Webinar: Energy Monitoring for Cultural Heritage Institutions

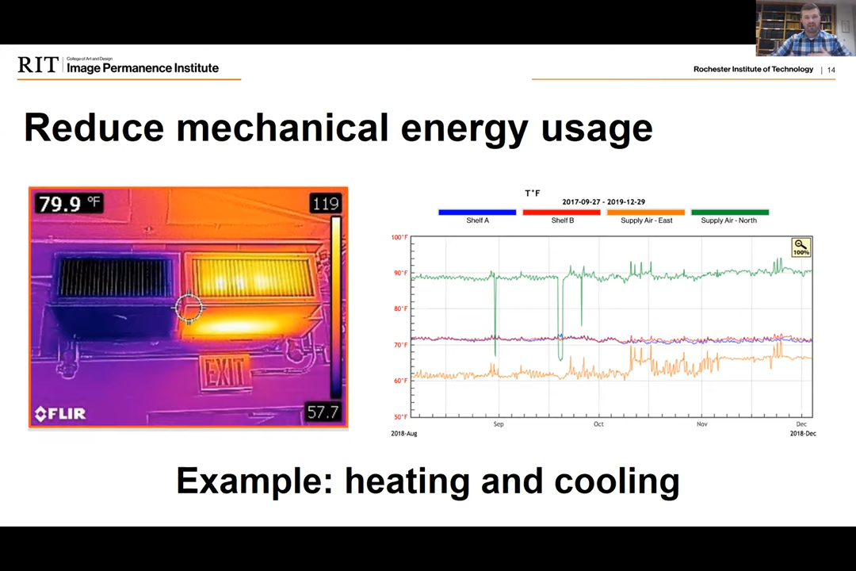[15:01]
On screen: spot 79.9°F
And we have, you know, one vent putting out like 60, 65 degree air and the other one putting out 90 degree air to compensate. So, you know, we want to go through and identify some major energy inefficiencies like that to try and rectify them so that we can use a lot less energy, because this is a very energy inefficient operation.